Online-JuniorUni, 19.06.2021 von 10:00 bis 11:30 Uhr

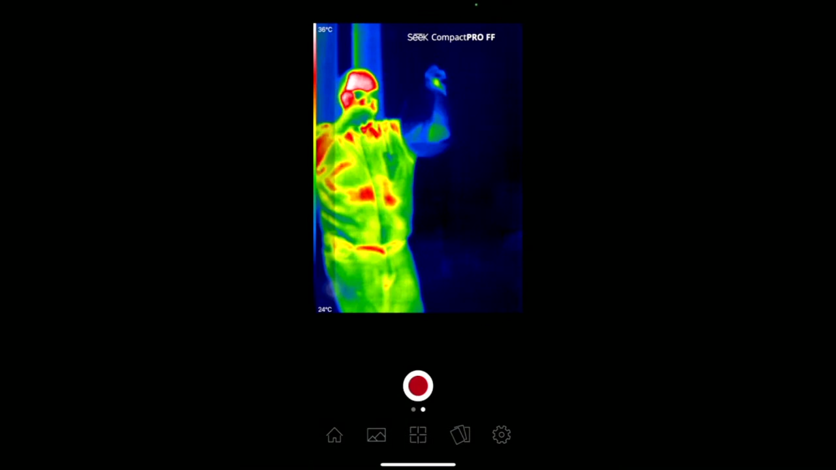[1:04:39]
On screen: scale top 36°C, scale bottom 24°C
Und wie sieht das aus? Und da kann man sehen, durch die Luft oben, da geht die Wärmestrahlung durch,
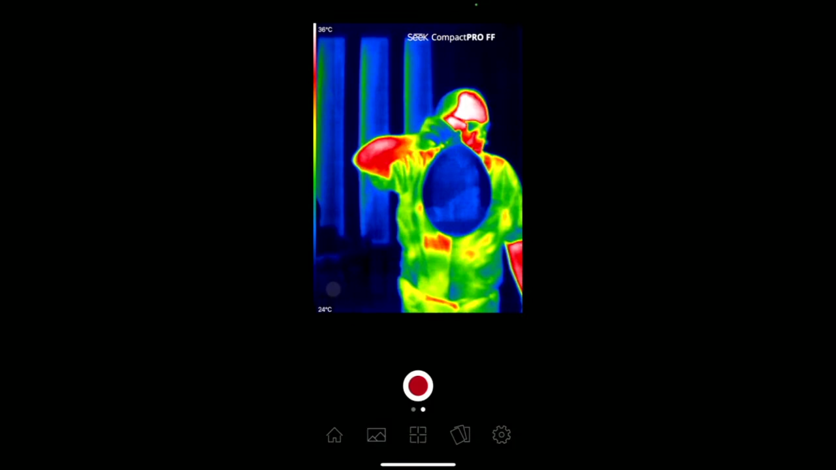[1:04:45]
On screen: scale top 36°C, scale bottom 24°C
aber nicht durch das Wasser.
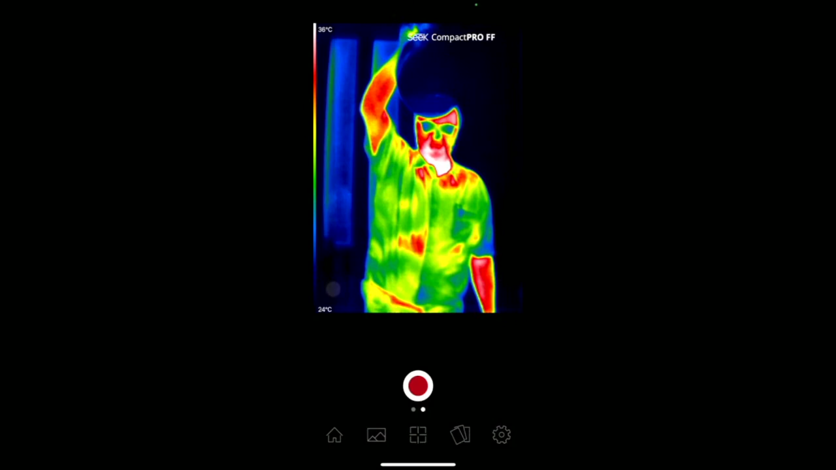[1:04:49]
On screen: scale bottom 24°C
Das schafft die Wärmestrahlung nicht. Da ist das Wasser zu dicht.
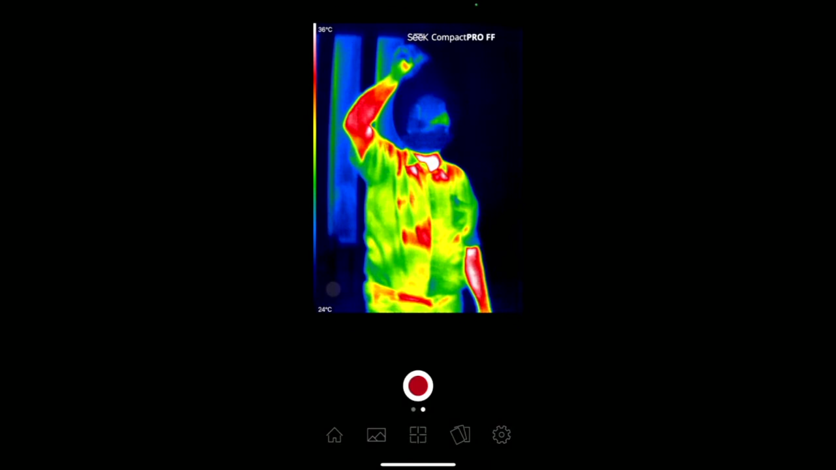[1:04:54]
On screen: scale top 36°C, scale bottom 24°C
Luft ist nicht so dicht wie Wasser. Da geht Wärmestrahlung durch die Luft, aber nicht durchs Wasser.
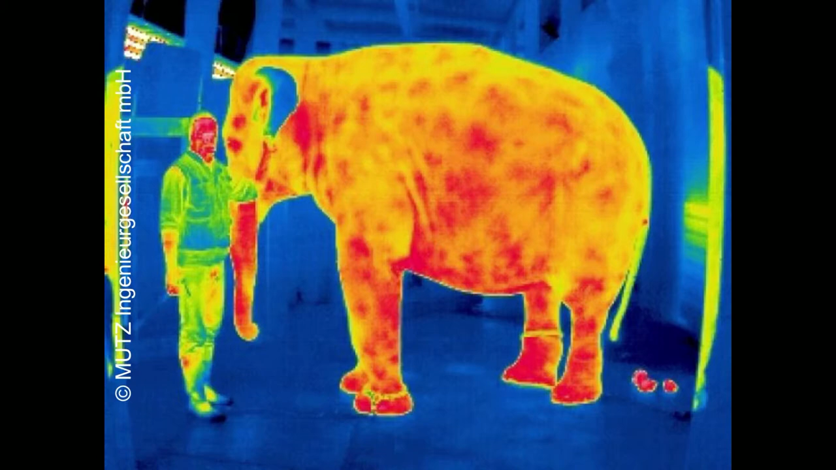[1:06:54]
Und noch etwas kann man sehen bei dem Elefanten. Das hier, das hat er ganz frisch fallen gelassen.
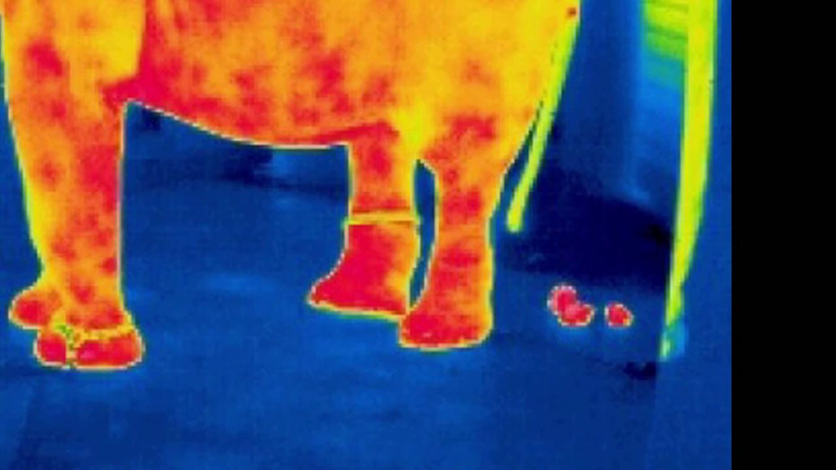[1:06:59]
Das ist noch nicht sehr alt. Gut, gucken wir weiter, denn das hier ist eine kleine Straßenszene.
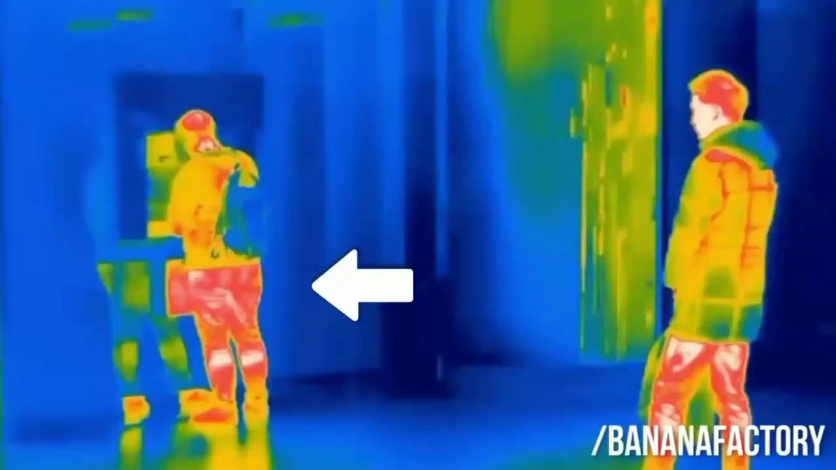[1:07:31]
Also, Hunde machen das, aber Menschen natürlich auch.
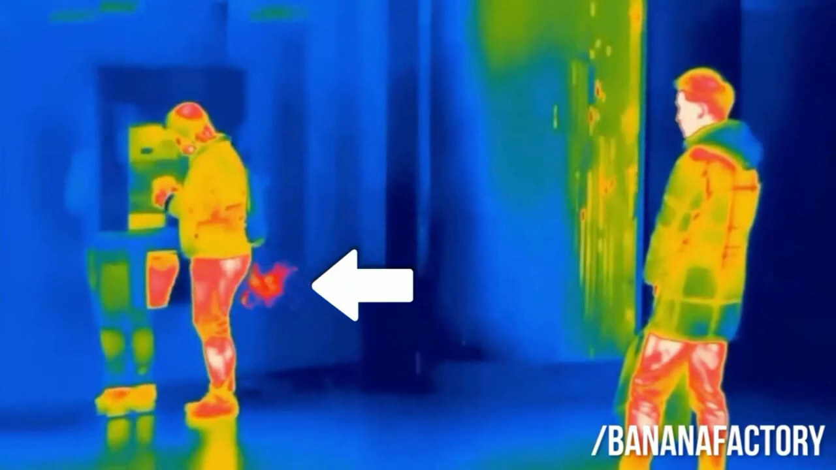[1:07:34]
Hier am Bankautomaten mal ebenso zwischendurch. Also Hunde tun es, Menschen tun es.
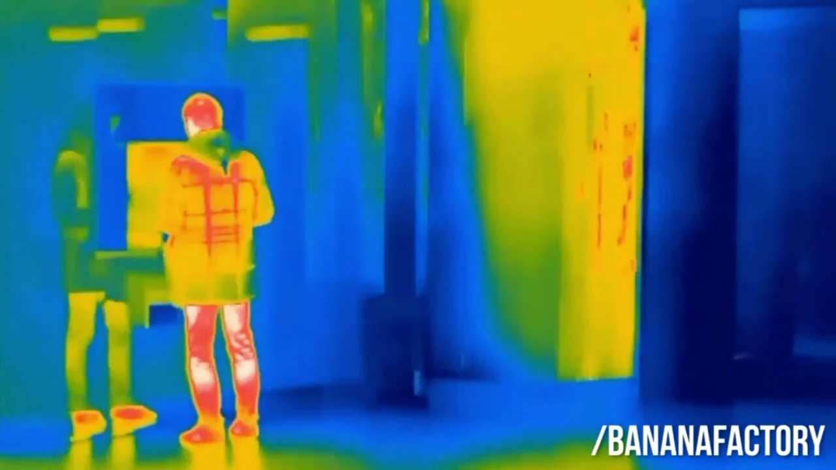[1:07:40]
Männer machen es hier an der Bushaltestelle.
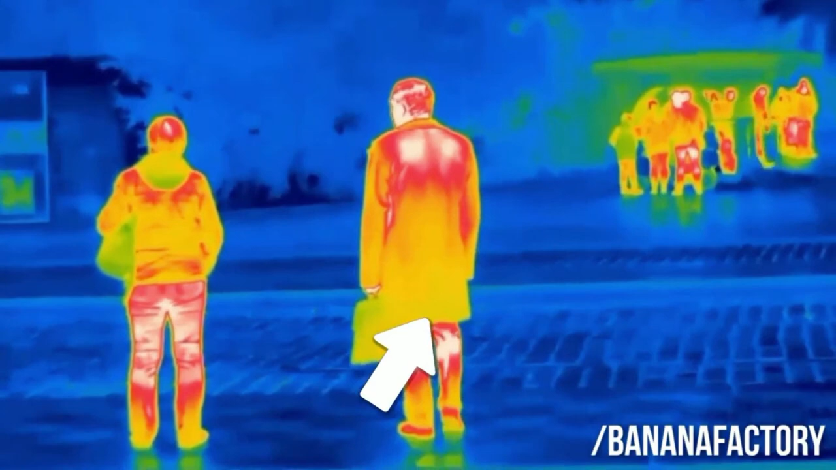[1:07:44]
Zack, schon geht's besser. Ja?
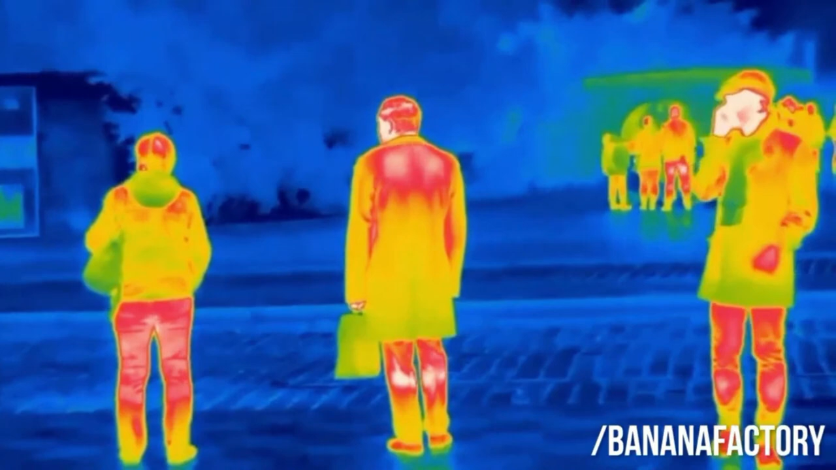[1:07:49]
Und natürlicherweise, logisch, das haben wir uns schon gedacht, Frauen machen das natürlich auch.
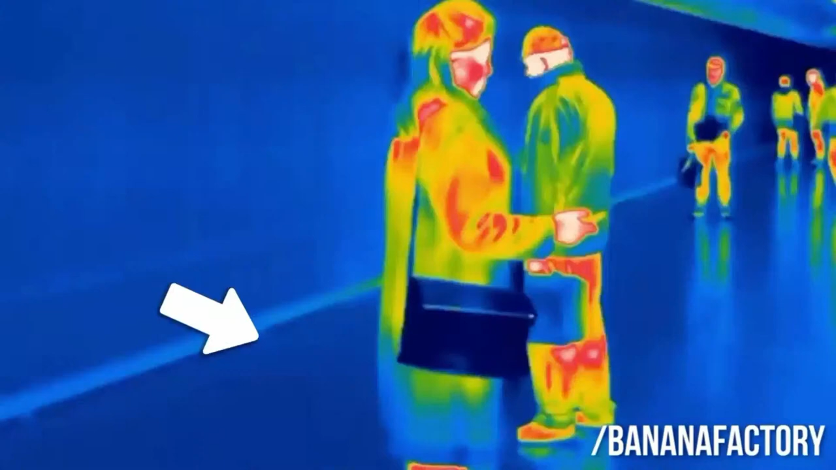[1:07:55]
Hier in der U-Bahn-Station. Zack. Und auch Infrarot kann man sehen.
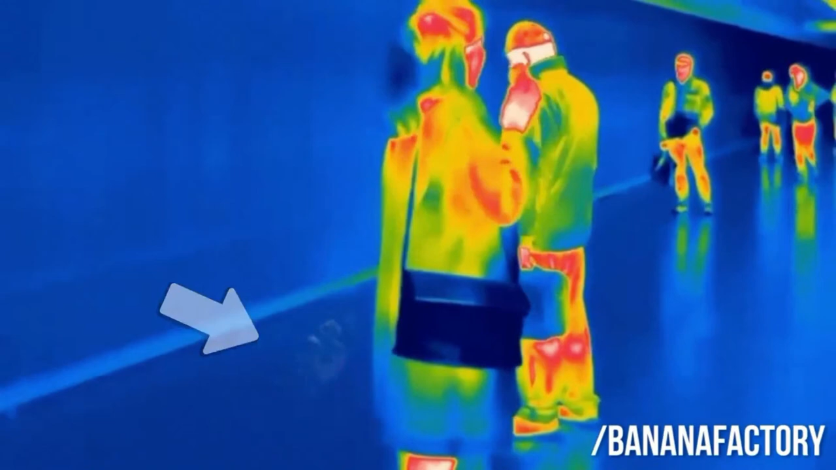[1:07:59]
Immer cool bleiben. Ich weiß nicht. Ein Schritt zur Seite und der Käse ist gerollt.
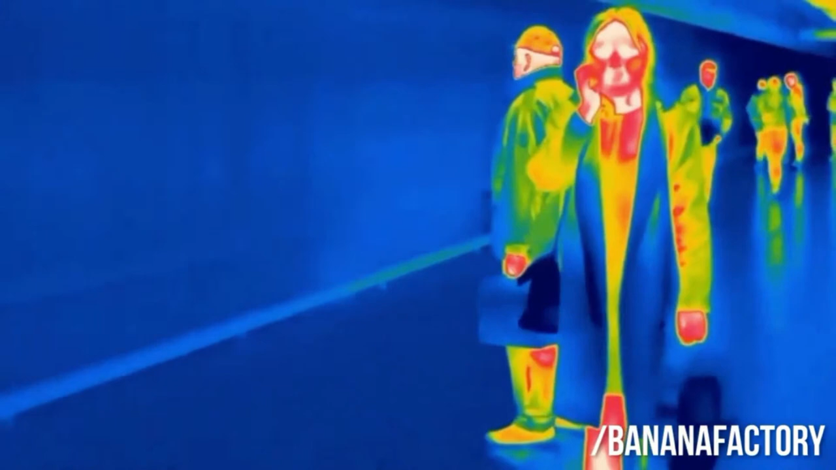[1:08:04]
Ja? Also, das kann man mit Infrarot sehen.